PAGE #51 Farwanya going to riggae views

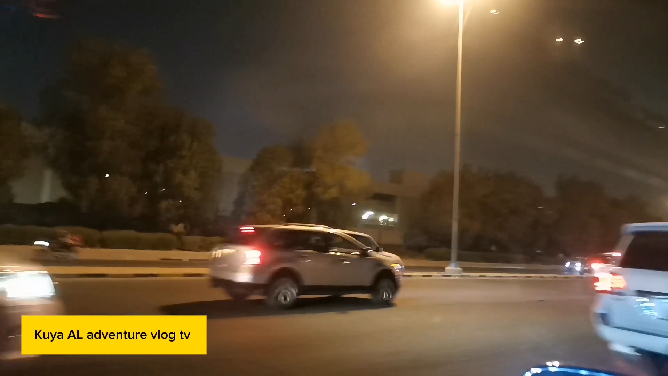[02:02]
Andano na to tayo kasi stoplight na naman pero go na na tayo sa side natin go na hindi naman tayo nagtagal
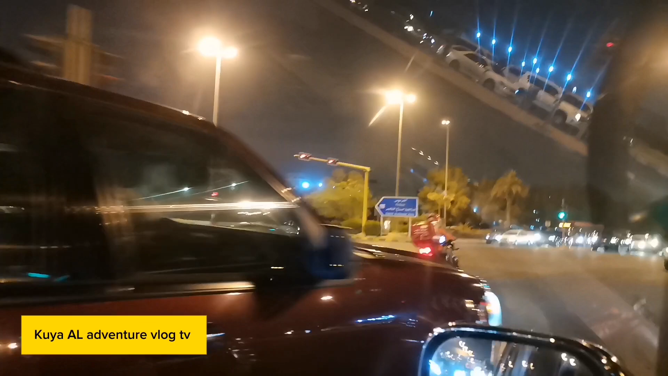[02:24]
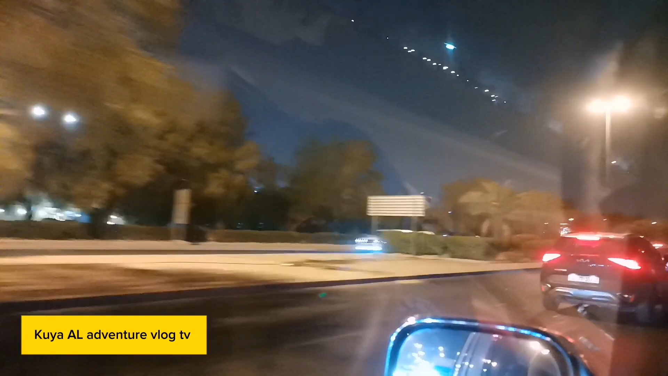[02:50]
yan, malapitan tayo malapitan tayo sa rigoy
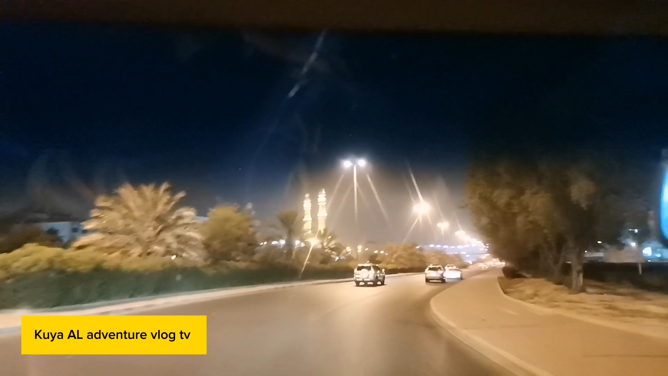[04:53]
Ayan, salamat. Maluwag na dito pa punta ng ano, punta ng Rigae.
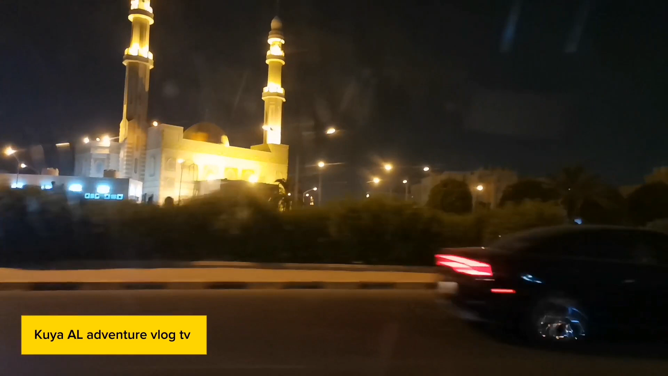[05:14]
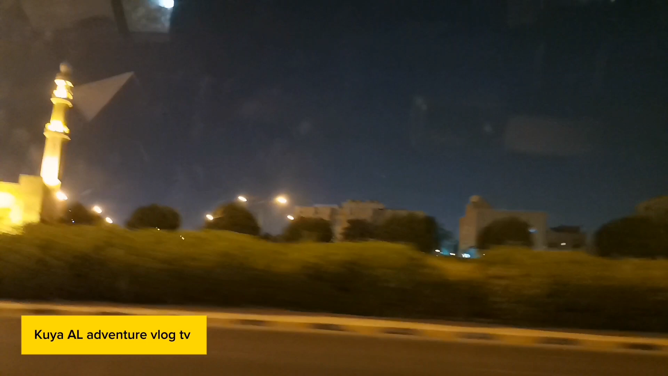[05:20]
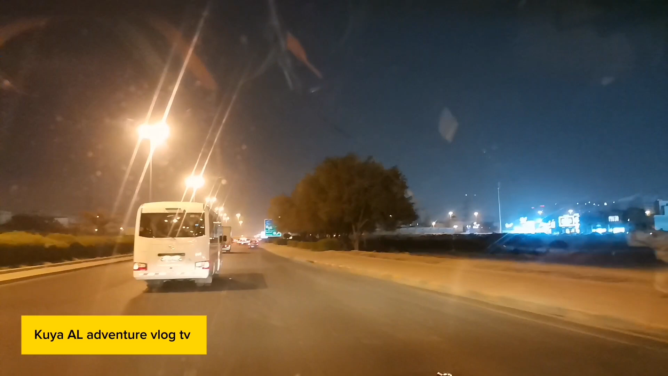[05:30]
Maluwag na dito pa punta ng Rigae.
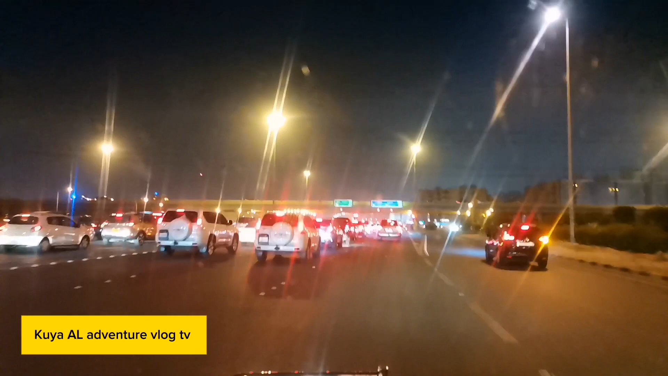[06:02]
Ito na guys, huling stoplight ng Rigae. Ayan na guys, maraming polis na itaas na tulay.
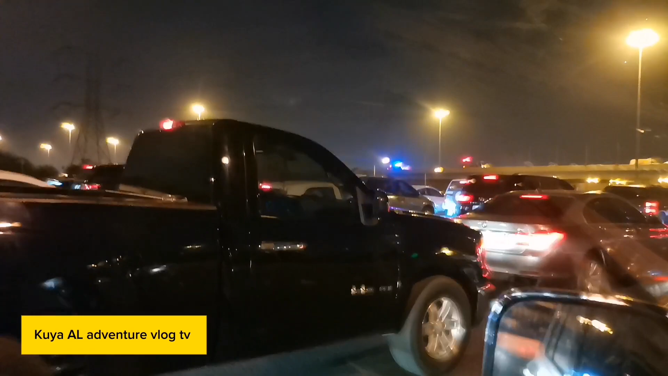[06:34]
Ito na guys, yung Rigae.
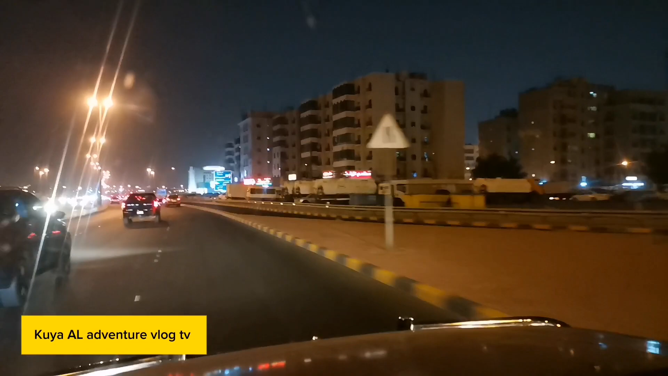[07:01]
Ayan, ayan ang Rigae. Ang tagal ko dito guys, nakatira din. Yung ano na to, area na to. Tangal ko lang katira dito. Yan, ito na. Thank you.